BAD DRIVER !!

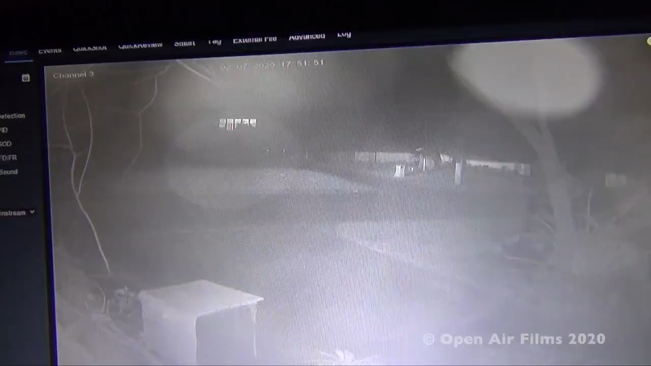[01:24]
see here as he goes out the same way there. Here we have another angle on the same date. They're coming out the wrong way. Yep, he really does think he's an exception. And we see a car coming
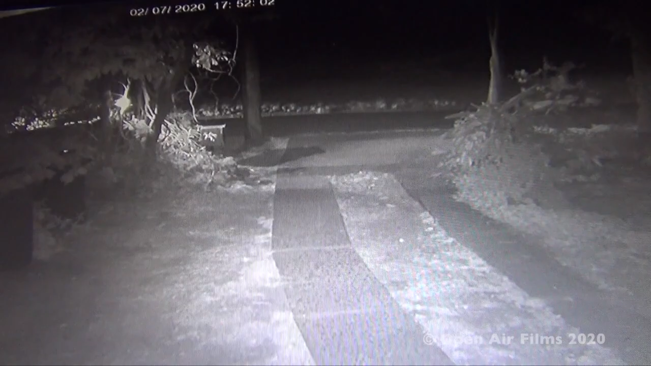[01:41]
from the other direction showing the way he should come from over there because there's an exit on Southview Avenue here at Stamble Tops. This one-way entry was changed many years back because it was two ways and cars were becoming very close and who wants to see a head-on accident? This car's coming in the right way.